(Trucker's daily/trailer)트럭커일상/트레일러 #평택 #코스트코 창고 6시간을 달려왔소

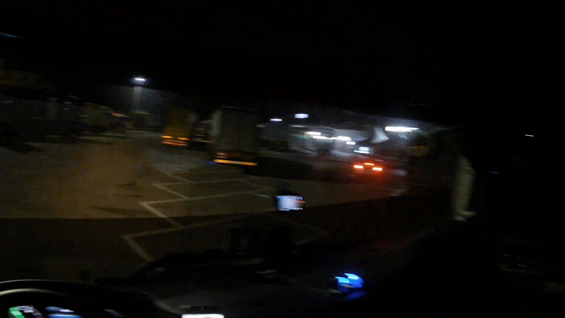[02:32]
지금 여기 승용차들 주차하는 지금 이 라인에 이렇게 다른 차들이 이렇게 좀 어쩔 수 없이 이렇게 주차를 해놨습니다. 이 시간에 승용차들이 많이 안 들어오기 때문에 어쩔 수 없이 일단은 이렇게 좀 대놓도록 하고,